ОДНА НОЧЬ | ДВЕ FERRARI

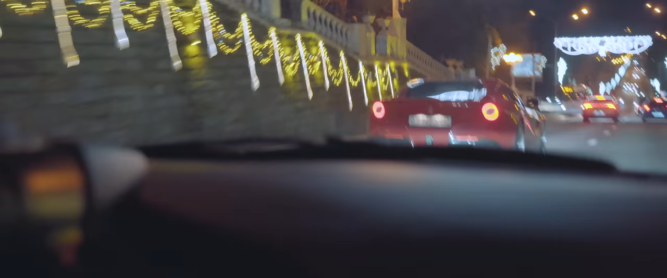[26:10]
Мотор сзади, вот что толкает, прикольно, почему еще. Все, тут сочинская Монте-Карло, вот это вот, понял, улица. Ебли торговли? Ой, ругаться ж нельзя, я забыл. Че вообще, может скинемся, одну на толпу возьмем, в Сочи да? оставим, зачем? Будем приезжать.
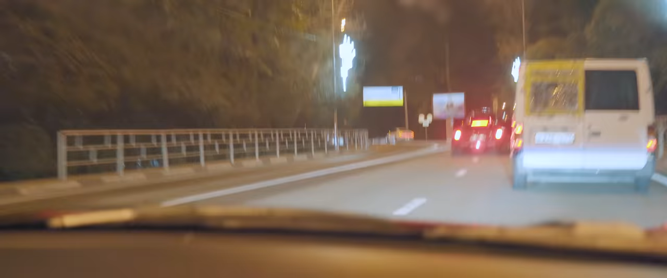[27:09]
Только в Сочи две Феррари и две Нивы друг за другом чьют.